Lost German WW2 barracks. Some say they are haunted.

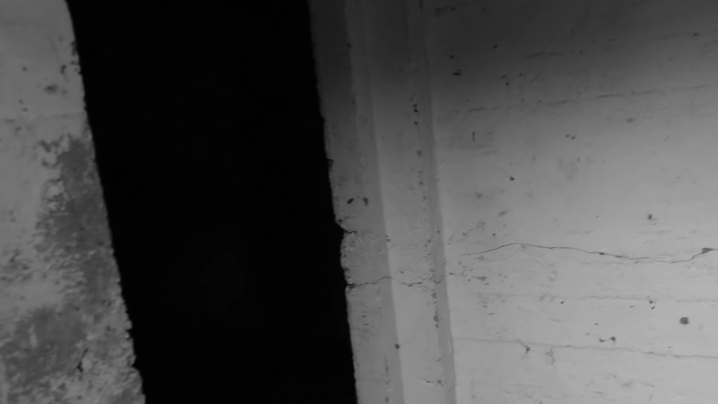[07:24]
yeah there's like one room here and there's another one here so why don't we crank up that light and go in here there you go nothing much but it would probably do more than enough to protect the crease
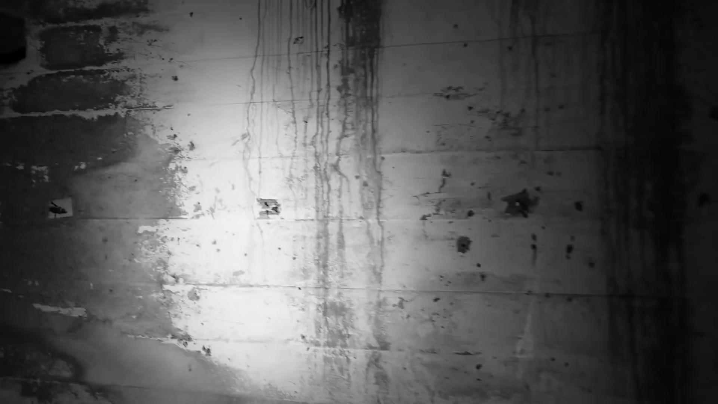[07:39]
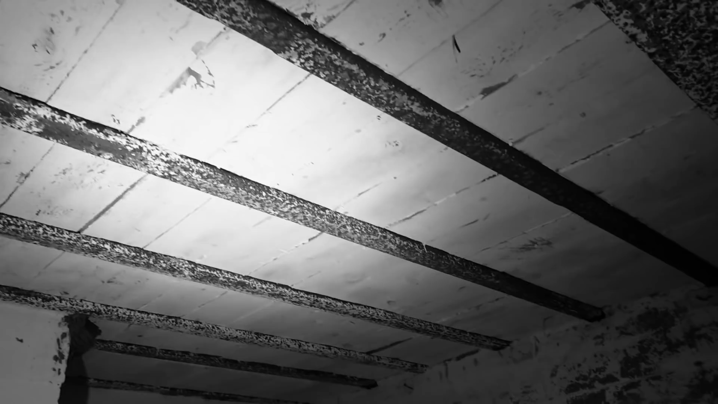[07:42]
but it's strangely enough there is wood planks on the top that is not often to see that is very special very often it will be concrete poured on top so we have this place here
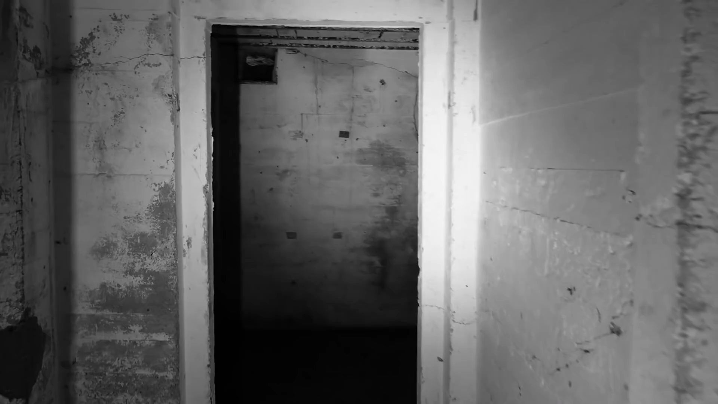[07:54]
basically just the second room a little bit different
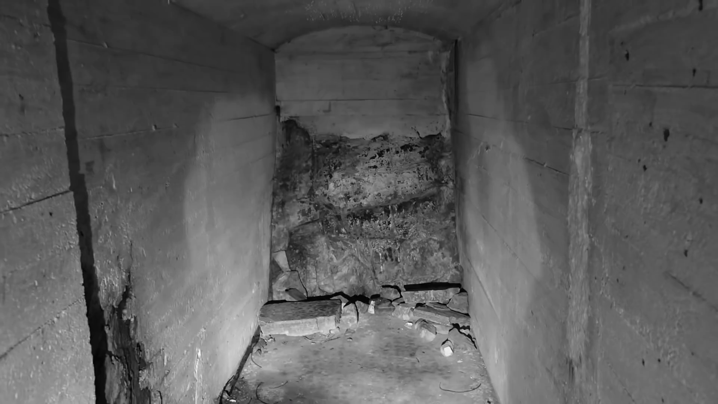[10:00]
and you see that actually integrated it all the way in towards here and are you crazy they are actually ceramics here
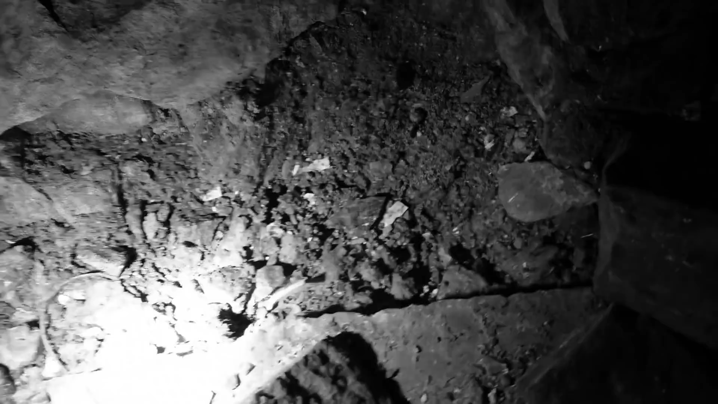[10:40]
actually just dug it out from under there i don't know why it's been filled in like that yeah there's a lot there's a lot more actually that's definitely german stuff